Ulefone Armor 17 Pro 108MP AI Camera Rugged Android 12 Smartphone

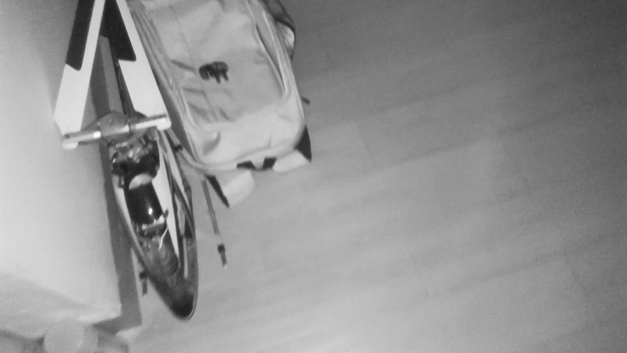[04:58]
Shooting this video on Ulefone Armor 17 Pro in pitch dark at night in my room
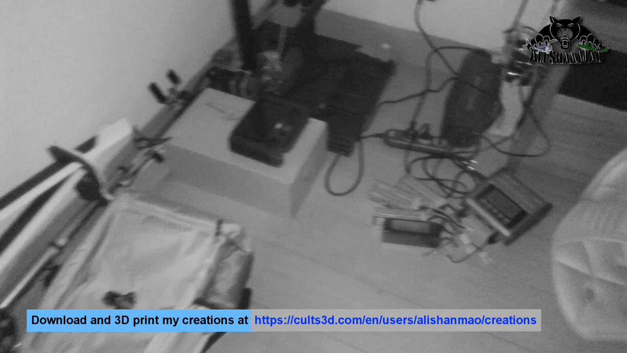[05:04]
using its night vision, and you can see everything clearly.